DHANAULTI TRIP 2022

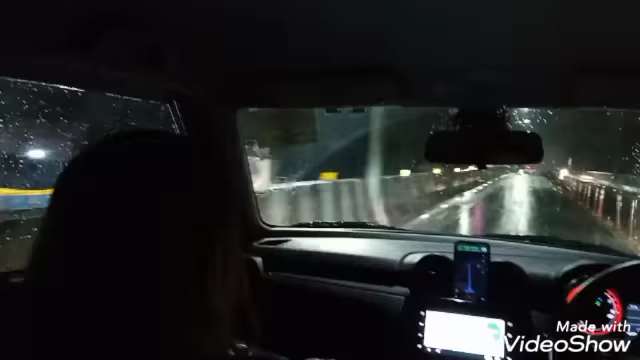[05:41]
रात के 7:17 हो रहे हैं और हम लोग अब देहरादून क्रॉस करके मसूरी की ओर आगे बढ़ रहे हैं। थोड़ी दूर आगे चलने के बाद पहाड़ियाँ शुरू हो जाएंगी और अब अगला वीडियो में जाकर के मसूरी में बनाऊंगा मार रोड पर।
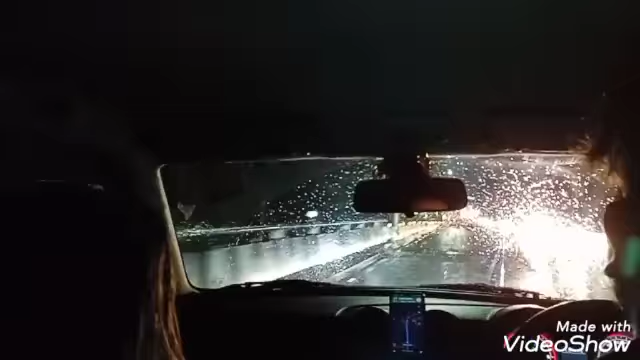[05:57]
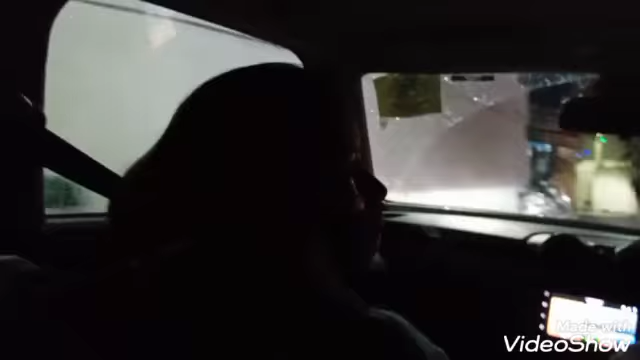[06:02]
मसूरी 15 किलोमीटर आप देख रहे होंगे यहाँ पर है और हम लोग पहाड़ों की चढ़ाई चढ़ रहे हैं।
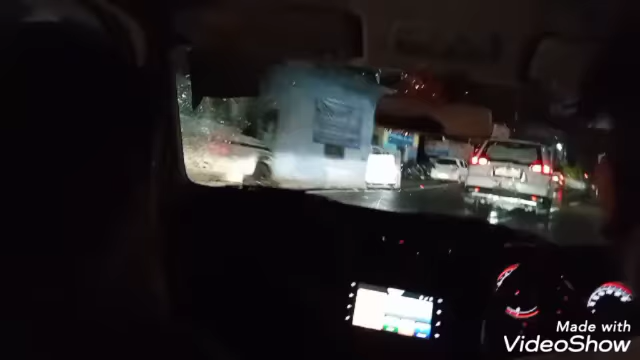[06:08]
बीच में जगह आई है कोई, ये है
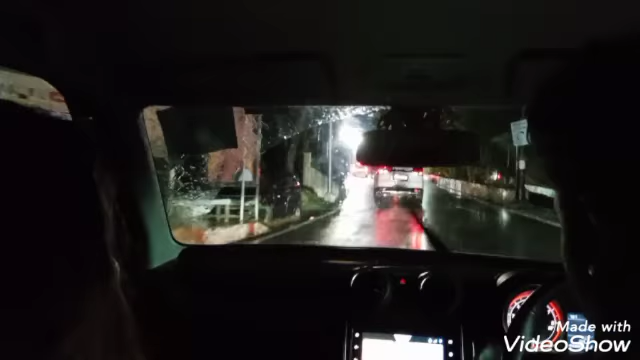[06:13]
चेक पोस्ट मसूरी देहरादून। तो हम लोगों को लगाना है मास्क।